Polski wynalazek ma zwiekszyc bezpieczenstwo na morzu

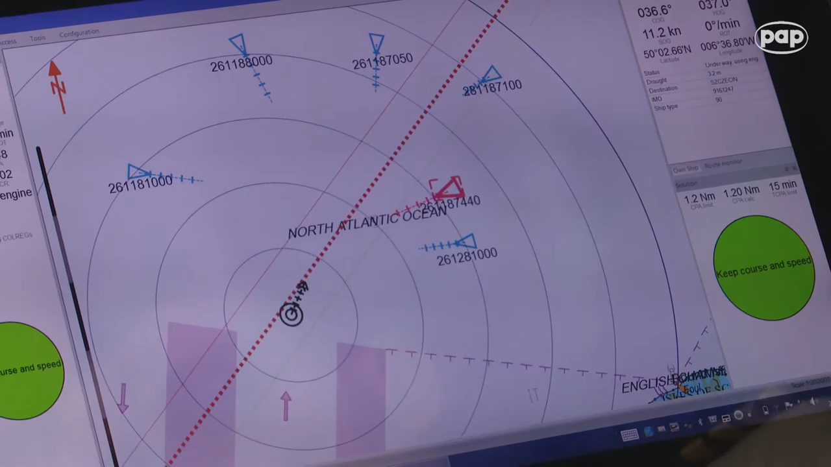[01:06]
I cały czas jest wskazywany komunikat, który mówi, jak zmienić ten kurs, żeby bezpiecznie minąć się z pozostałymi jednostkami, jeśli mamy właśnie do czynienia z sytuacją kolizyjną.